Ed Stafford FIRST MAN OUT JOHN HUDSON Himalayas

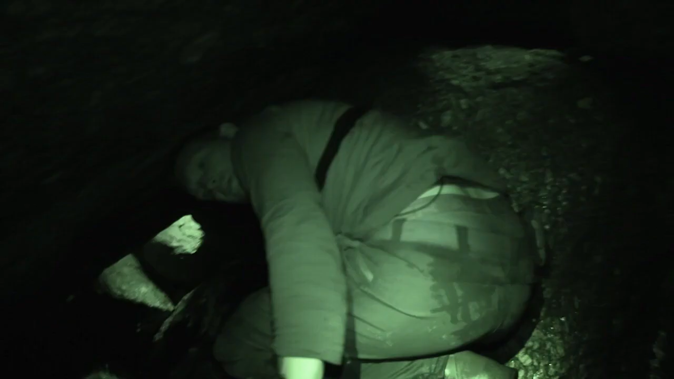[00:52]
I think I know why all these blue bottles are here. Definitely something dead down here somewhere.
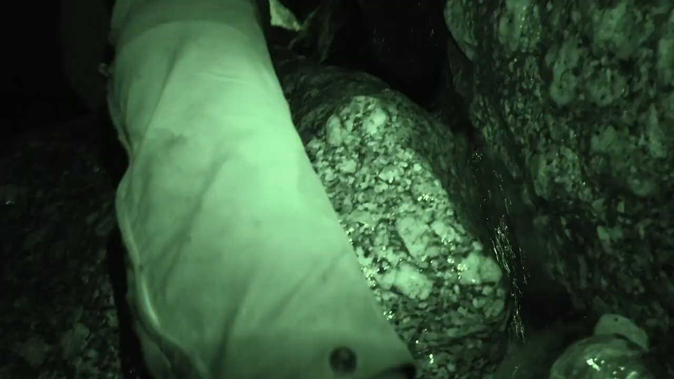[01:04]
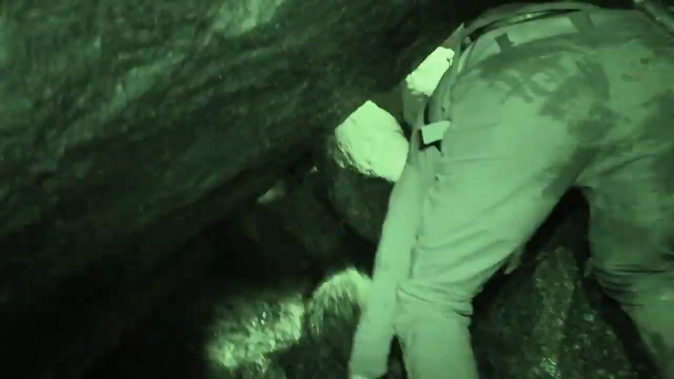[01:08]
That's where the smell is coming from. Probably a trapped animal that's long since departed.